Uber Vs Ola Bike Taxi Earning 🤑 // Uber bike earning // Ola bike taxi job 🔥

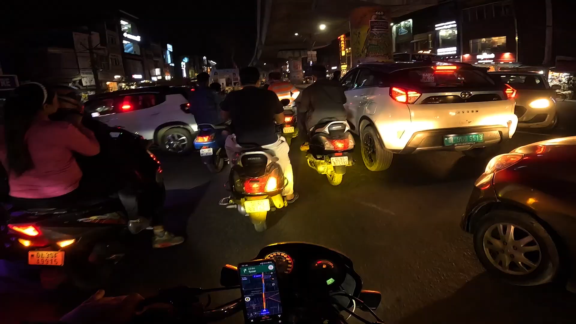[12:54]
यहाँ तो भाई जाम होता ही होता है यार, गलती कर दी वो मैडम, सही थी मैडम ने अंदर अंदर से निकाला था बिल्कुल, तो हम अंदर अंदर से पहुंच गए थे।
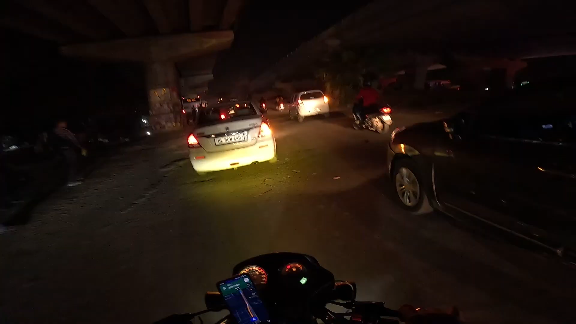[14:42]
इतना जाम पीरागढ़ी चौक, फटाफट 20-25 मिनट इतने ही हो गए जाम, तो रूम थोड़ा खाली लग रहा है इधर, हाले भी 10 मिनट लगेंगे ज़्यादा। फाइनली रीच्ड